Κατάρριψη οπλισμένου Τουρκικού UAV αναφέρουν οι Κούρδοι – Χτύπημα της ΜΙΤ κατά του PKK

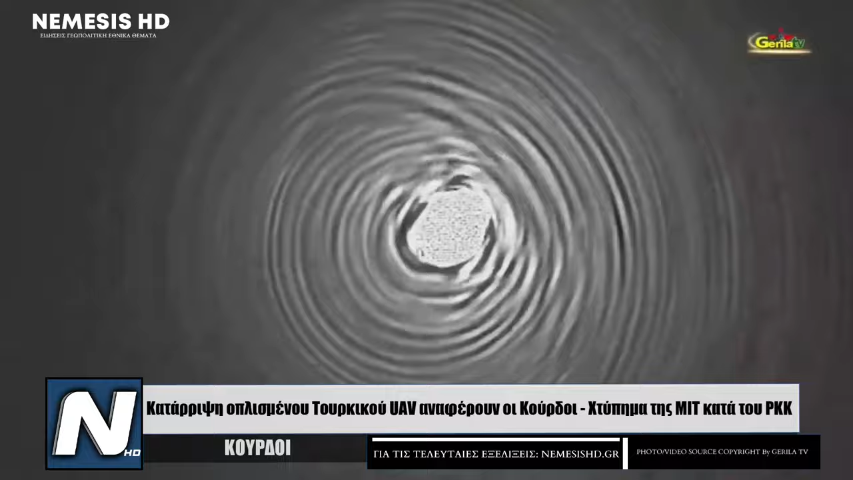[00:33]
Ο συγκεκριμένος τύπος όπλου που χρησιμοποιεί το ΠΚΚ για να επιτύχει την κατάρριψη παραμένει άγνωστος.
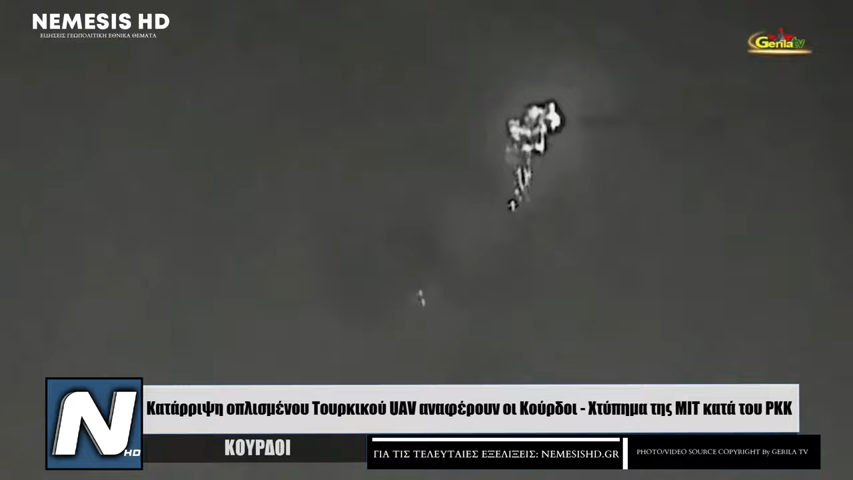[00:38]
Το ΠΚΚ δημοσίευσε και βίντεο από την κατάρριψη, το οποίο και βλέπετε.